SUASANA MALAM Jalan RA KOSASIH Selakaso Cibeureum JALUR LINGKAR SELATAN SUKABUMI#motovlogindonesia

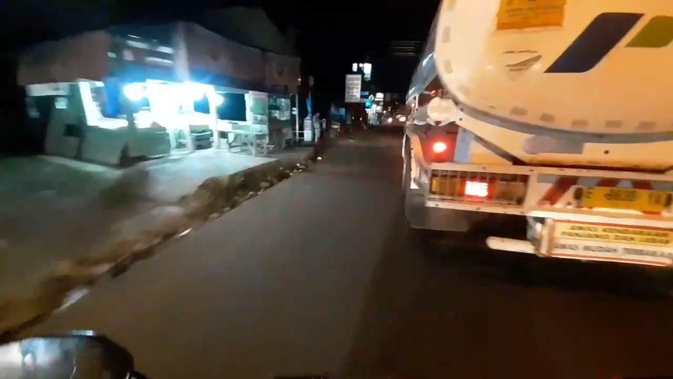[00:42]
jalan RA Kosasih yang menuju kota tapi saya tidak akan menuju ke kota saya akan ambil jalur-jalur Selakaso ya oke
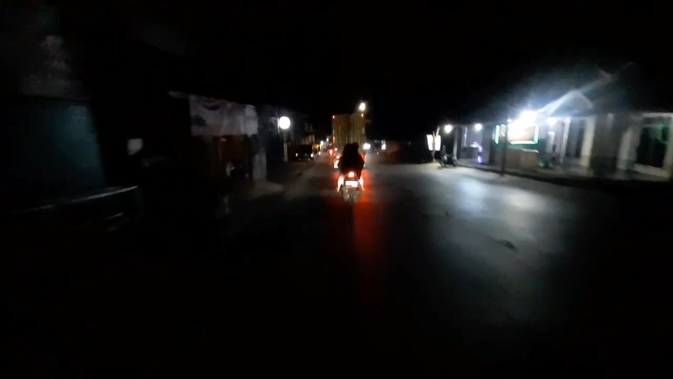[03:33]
kokab suka bumi itu harus benar-benar ya eh berhati-hati ya karena mobil-mobil besar itu akan keluar mulai mobil apa namanya mobil pasir mobil barang ya untuk pengiriman barang apa itu namanya
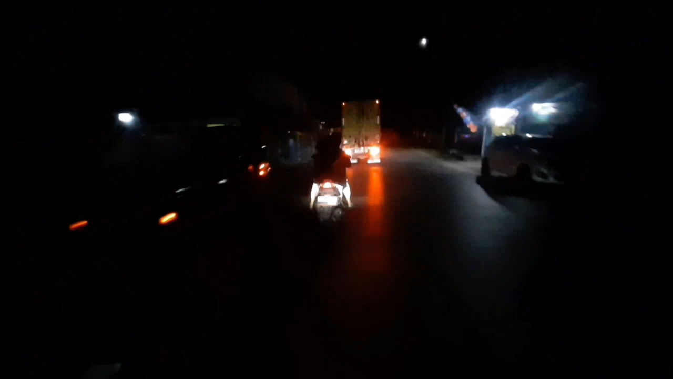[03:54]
kargo-kargo begitu ya jadi keluarnya malam hari atau barang-barang dari perusahaan untuk ekspor gitu jadi keluarnya malam hari jadi harus berhati-hati